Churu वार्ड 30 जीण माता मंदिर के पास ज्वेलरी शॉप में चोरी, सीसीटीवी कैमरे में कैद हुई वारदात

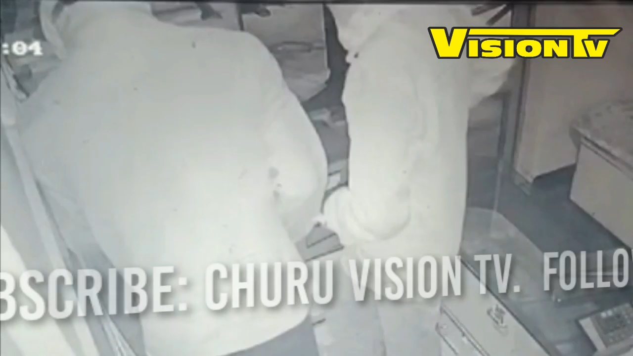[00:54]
दुकान है बिती रात अग्यात चोरों
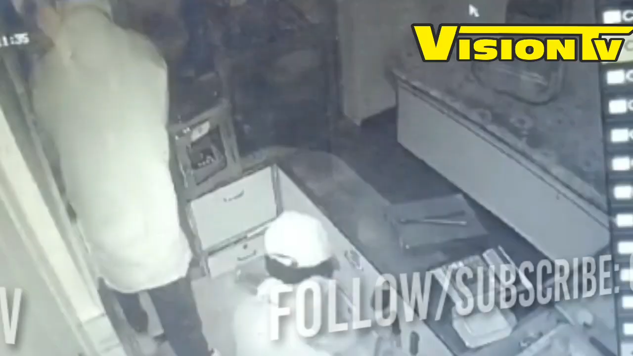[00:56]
ने दुकान के शटर का ताला और अंदर लगे कांच के दर्वाजे का लोग तोड़ कर
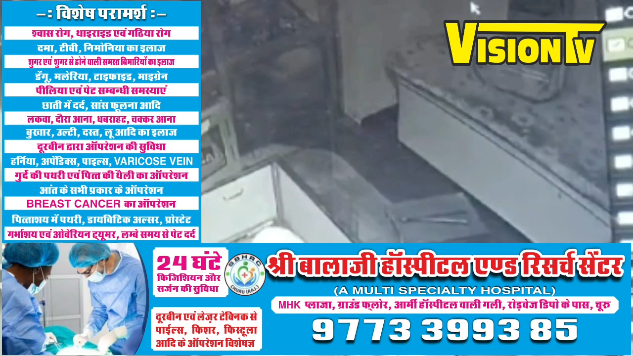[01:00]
दुकान में अंदर घुज गए और करीब 3.5 किलो चांदी का सामान और 9 ग्राम सोने का सामान चोरी कर लिया चोरों ने दुकान में रखी तीजोरी को भी तोड़ने का प्रियास किया लेकिन वे उसमें सफल नहीं हुए
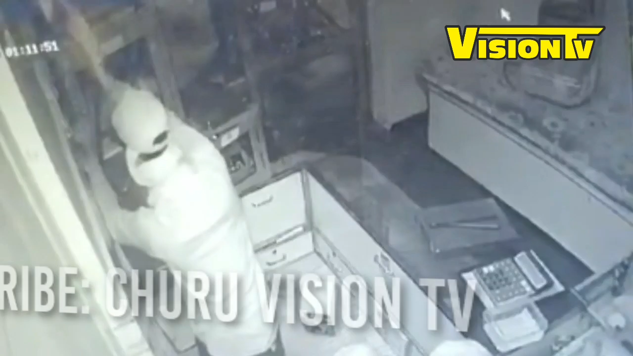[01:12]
एसाई विरेंदर सिंग खोटिया ने बताया कि CCTV फूटेज मिले हैं जिनके आधार पर चोरों की तलाश की जा रही है